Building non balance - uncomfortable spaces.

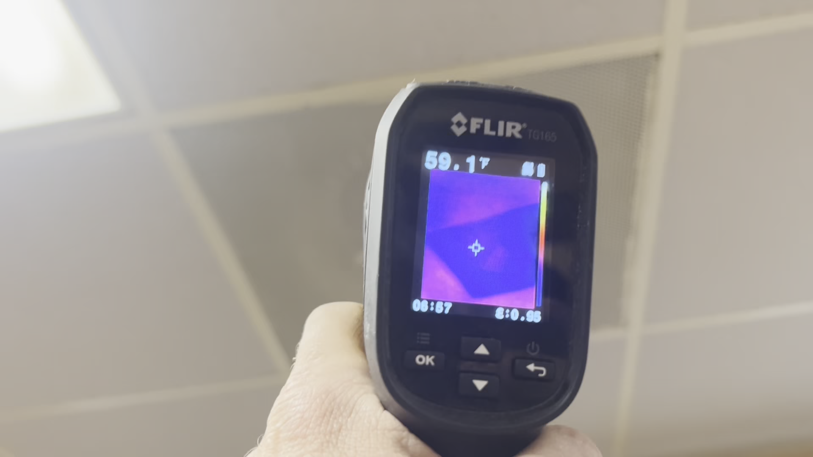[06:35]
AC. Remember, I got the heat on, on the dining room unit,
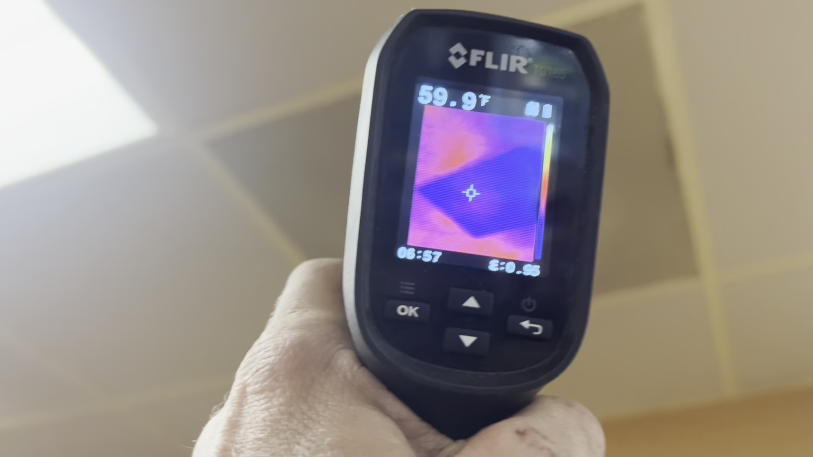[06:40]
On screen: spot 59.9°F
and yet all these dining room ducts are blowing AC all the way around the room.
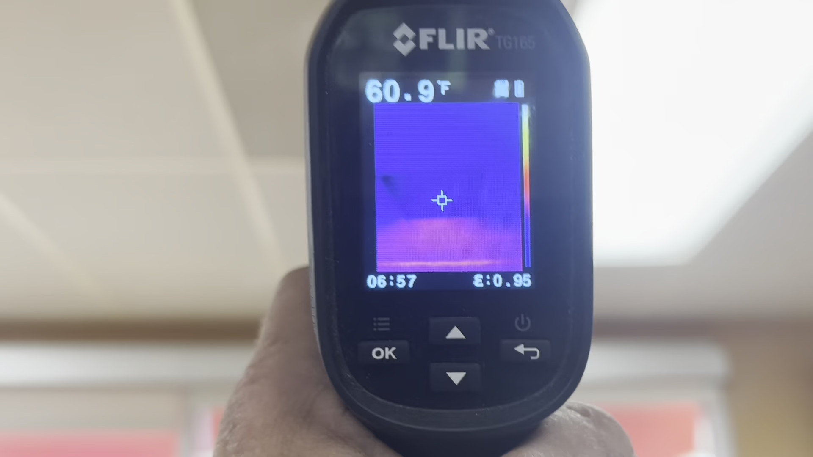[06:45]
On screen: spot 60.9°F
with the exception of this one right here.
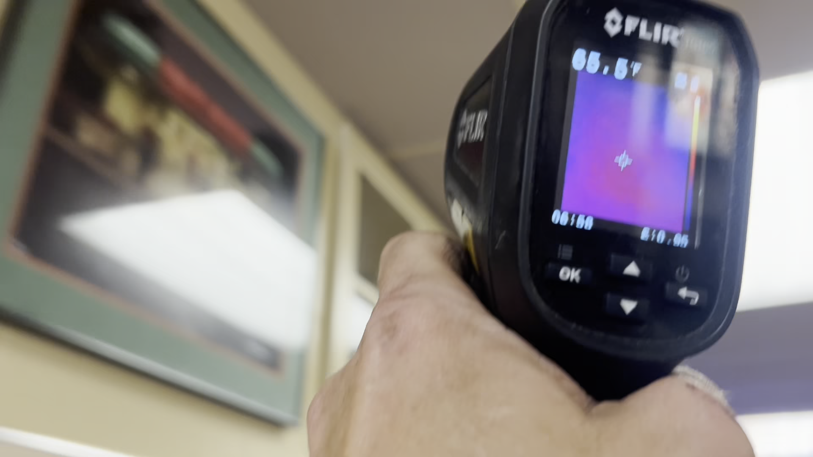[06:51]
Because the big unit's here, and that's its return, and there is one duct running to here.
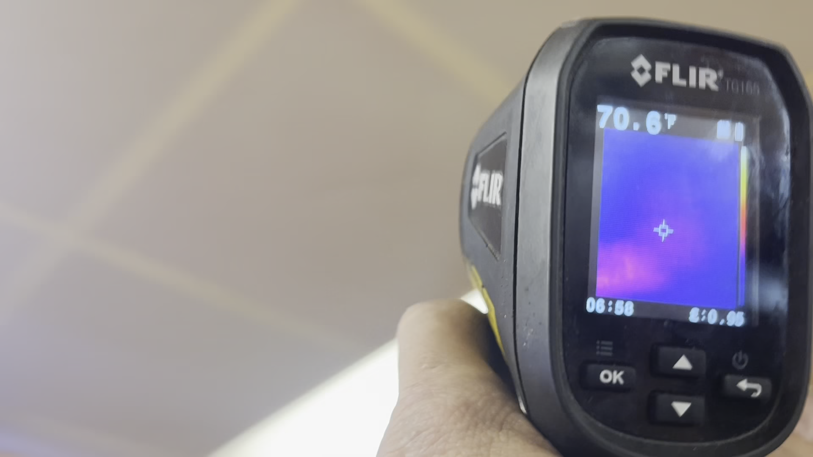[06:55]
On screen: spot 70.6°F
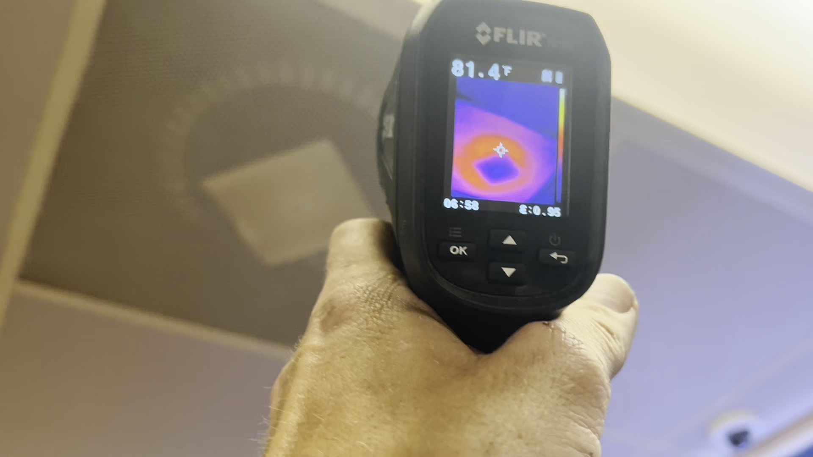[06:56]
On screen: spot 81.4°F
Other than that, the heating circuit is
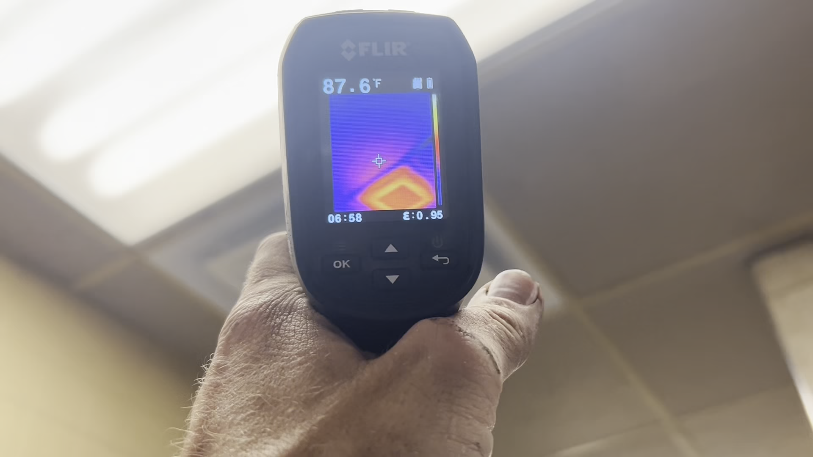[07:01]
On screen: spot 87.6°F
doing cashier alley and the kitchen.
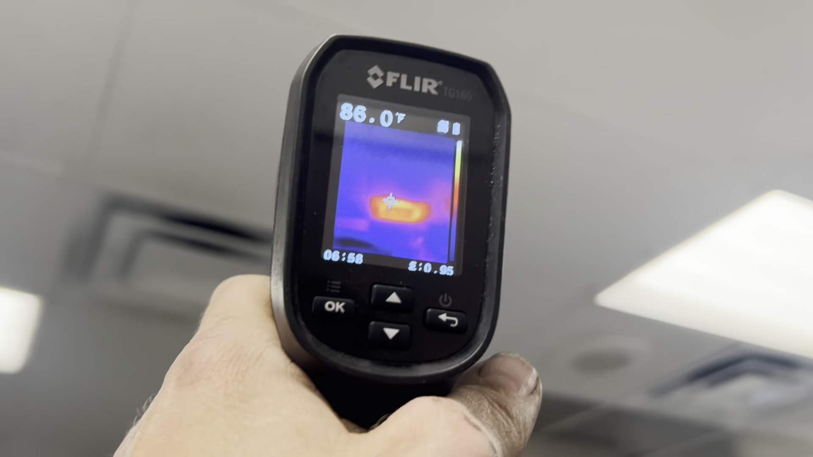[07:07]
So, that big giant unit is doing like six registers because now you're back to AC.